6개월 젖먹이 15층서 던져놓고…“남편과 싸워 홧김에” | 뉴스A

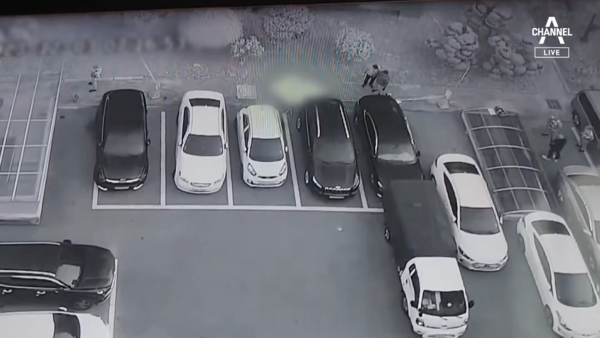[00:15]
아파트 단지 화단 인근에 흰 천이 덮어져 있습니다. 경찰이 주변 수색을 합니다.